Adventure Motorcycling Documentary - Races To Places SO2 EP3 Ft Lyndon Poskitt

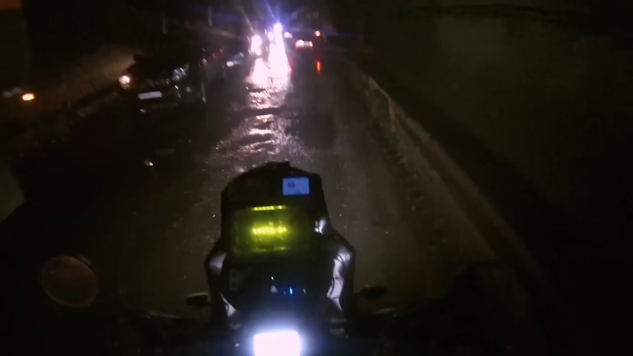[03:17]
but basically, there's a tunnel, there's a load of work going on, there's actually two tunnels, only one of them is open, so there's two-way traffic.